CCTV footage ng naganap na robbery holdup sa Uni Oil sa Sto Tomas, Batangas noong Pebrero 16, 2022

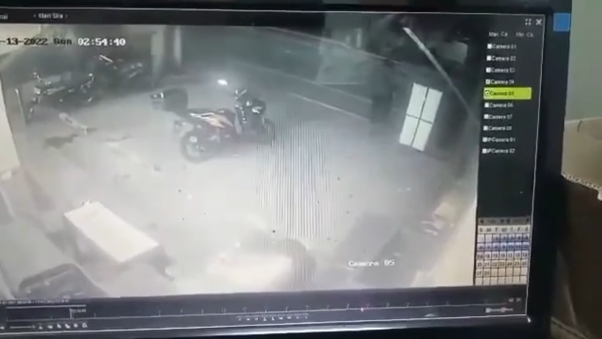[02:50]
Walang plate number, ano? Wala, sir. Wala plate number, mga image. Ano yung bakit?